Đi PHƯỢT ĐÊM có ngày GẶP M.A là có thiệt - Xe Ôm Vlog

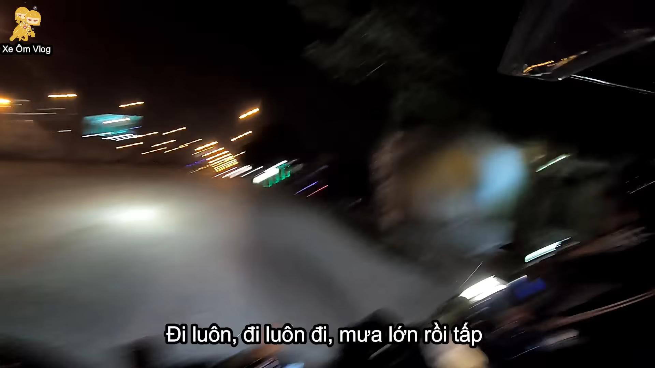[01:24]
Đi luôn đi luôn đi, mưa lớn nó tắt. Thì thường mấy tình huống này là mình sẽ đi luôn, không có tắp vô. À đây là cái lúc mà các bạn cần lưu ý nè. Vì đồng đội thì các bạn hãy xi nhan, hãy dùng xi nhan đúng mục đích.
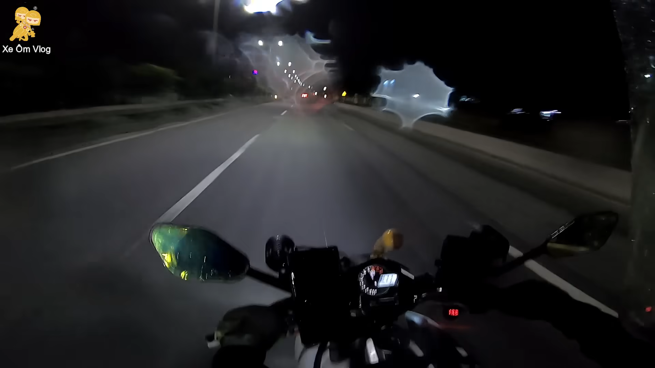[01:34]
Gặp chướng ngại vật thì phải xi nhan, ví dụ vượt trái thì phải xi nhan trái, vượt phải thì xi nhan phải. Tại đồng đội các bạn phía sau nó sẽ không thấy. An toàn là trên hết hả? Phải lưu ý nha. Hay chịu hết nổi rồi.
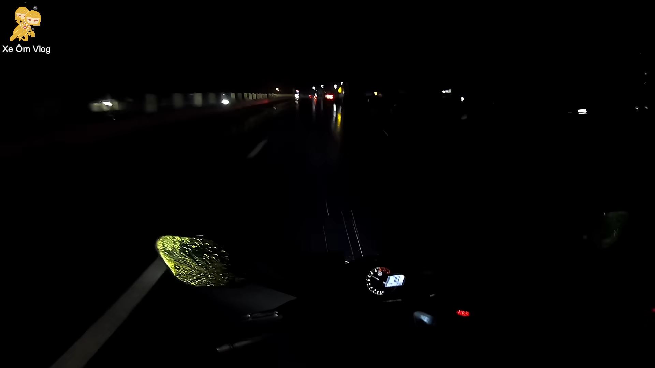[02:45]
À tình huống này các bạn có thể để cái kiến của mình. Các bạn đi phượt xa đi đoàn thì các bạn phải lưu ý nha, phải nhìn kiến. Bây giờ tình huống này ông Phương không nháy đèn liên tục á. Kêu mình tấp vô chứ không chịu hết nổi rồi. Mình tấp vô. Đó hiệu lệnh nắm cái tay lại để lên trên, đó là hiệu lệnh phía trước mình phải dừng lại.
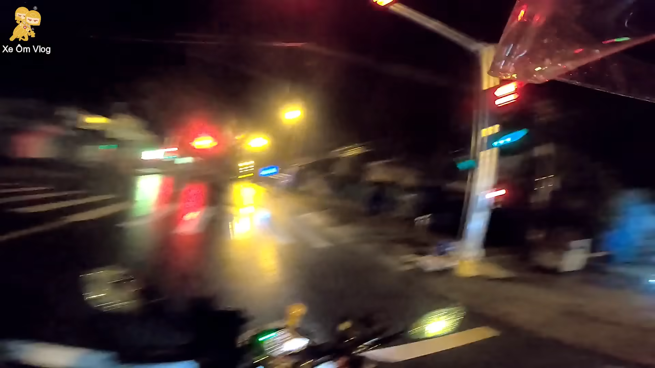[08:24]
Ok, tình huống này mình sẽ hướng dẫn các bạn vượt xe an toàn và vượt xe với tốc độ cao. Thì như các bạn thấy là mình đang đi sau một chiếc xe khách. Thật ra đi sau xe khách nó rất là khó chịu ở những cái đường ướt như vậy. Nó bắn nước á, mình rất là khó thấy. Các bạn thấy mới thấy xe bốn bánh nó nháy không? Thì cái tình huống đó tình huống mình không vượt nha. Mình vượt là rất là nguy hiểm. Thì khi mà nó không nháy nữa thì mình cảm nhìn được từ xa, mình nhìn được từ xa.
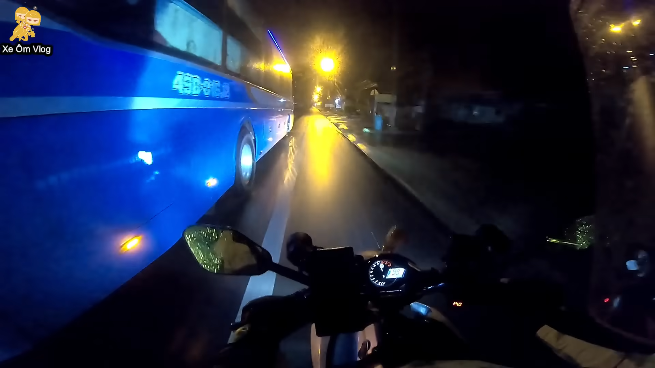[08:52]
Mình không thấy xe, đồng nghĩa việc mình cần phải chạy nhanh hết sức qua. Tại vì xe mình yếu quá mình không có qua phát một được. Mà mình cứ rè quá không được luôn các bạn. Thì buộc mình phải giảm ga khi mình thấy chướng ngại vật phía trước. Nếu mình qua thì rất là dễ xảy ra tai nạn ha. Bên tay phải mình nè. Đó, mình thấy chướng ngại vật thì buộc mình phải hạ ga. Rồi, tiếp tục vượt lần 2. Vượt lần 1 thất bại, vượt lần 2 thì vượt lần 2 mình vẫn không vượt được các bạn. Xe nó quá yếu mà mình thấy đường cong mình không vượt. Và khi mình thấy được đường xa rồi bắt đầu mình vượt. Mình vượt lên thì
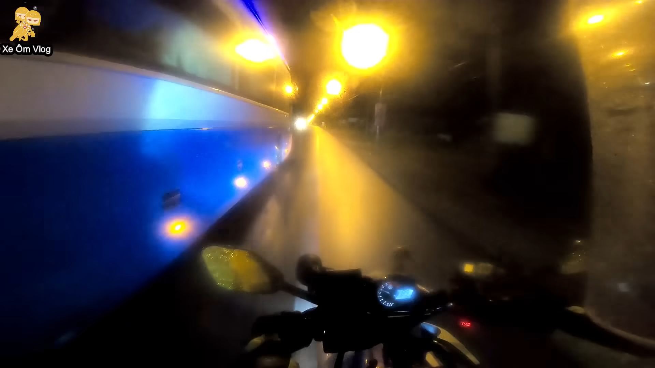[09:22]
không vượt được tại mình thấy xe trước, mình sợ bị ép vào lề. Rất là nguy hiểm và tốc độ cao, thật ra mình chờ. Khi mình thấy được đằng trước không có chướng ngại vật, mình hất ga, mình tống lên luôn. Nhưng mà cũng không tống lên được vì
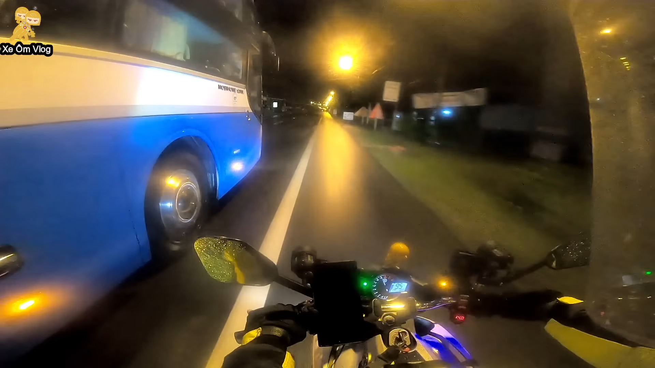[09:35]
xe yếu quá và vẫn tiếp tục có chướng ngại vật người đi đường. Mình không thể vượt những cái tình huống đó, thành ra các bạn nhìn nha. Rồi lúc này mình hơi bị tức luôn á, mình chửi thời quá trời luôn. Rồi vượt lần tiếp theo thì lần này mình có kinh nghiệm rồi, mình đi sau nó thôi. Và tới khi mình biết chắc chắn nó sẽ đi chậm thì mình bắn phép màu lên luôn. Đó là cách vượt an toàn ở tốc độ cao ha. Đó là kinh nghiệm của mình muốn chia sẻ với các bạn. đó, cái đàn của ông Phương đang đứng trong đó đó các bạn.
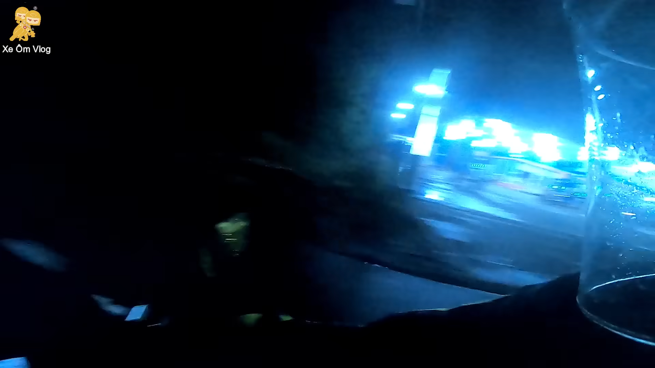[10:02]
Thấy mình chạy qua bắt đầu gọi mình lại. Thì mình có cuộc gọi là mình bắt máy liền à, mình không có đợi. Để biết đâu là những trường hợp khẩn cấp. Rồi tắp rồi. Anh Vương kêu tắp vô để gắn cái bồn cái đi tiếp.
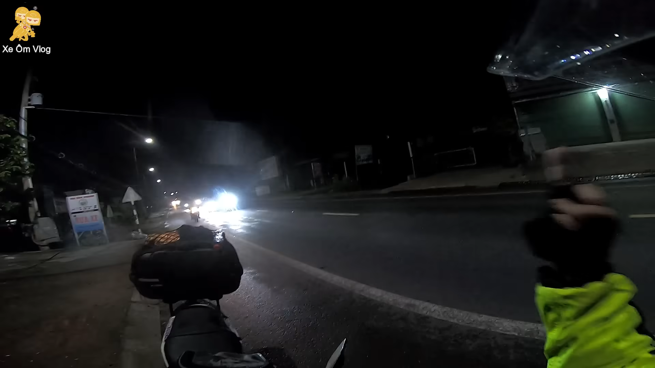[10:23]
Cái lỗi phía đây anh chạy tự nhiên kêu dừng. Dừng để gắn cái bồn. Ủa Winner chịu gớt cái bồn ấy.